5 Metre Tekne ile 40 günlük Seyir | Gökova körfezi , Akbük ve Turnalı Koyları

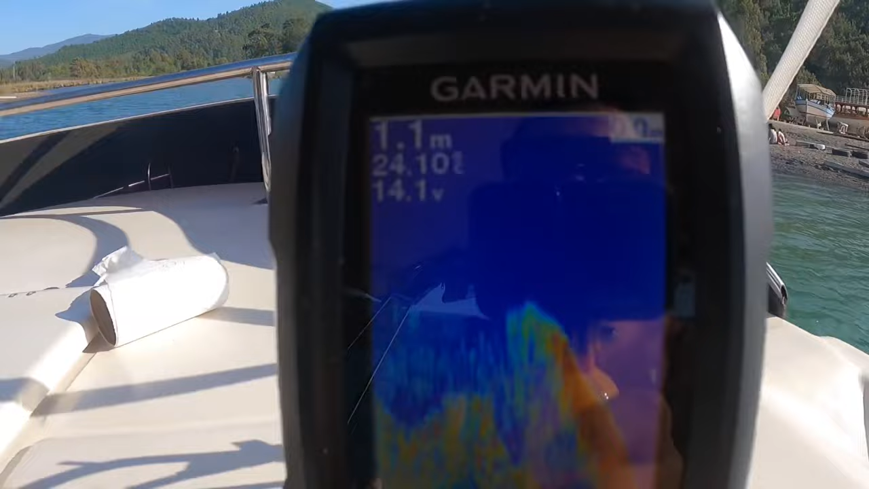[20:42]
On screen: depth 1.1 m
Şu anki derinliğimiz 1 metreye çıktı ama şu alan 30 santime kadar düşüyor.